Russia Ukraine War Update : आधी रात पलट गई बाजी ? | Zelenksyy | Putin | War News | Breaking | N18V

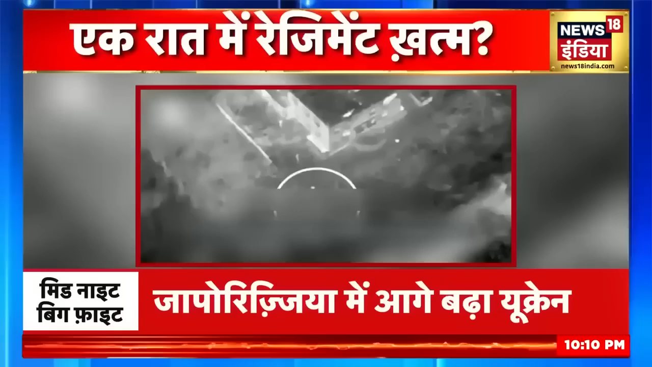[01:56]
इसी युनिट जो रात के अंधेरे में अपने आपरेशन को अन्जाम देती है रूस की सेना पर स्ट्राइक करती